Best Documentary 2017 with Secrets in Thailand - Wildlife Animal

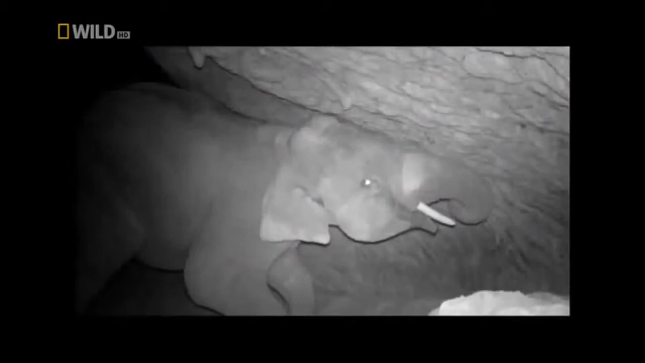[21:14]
Every night they come here, nervous and unprotected from attacks,
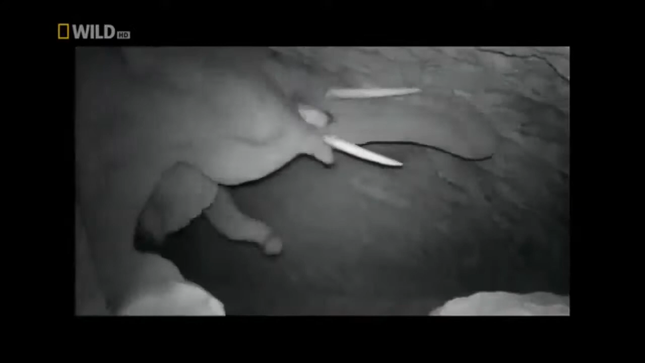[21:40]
Seems like a popular venue for elephants.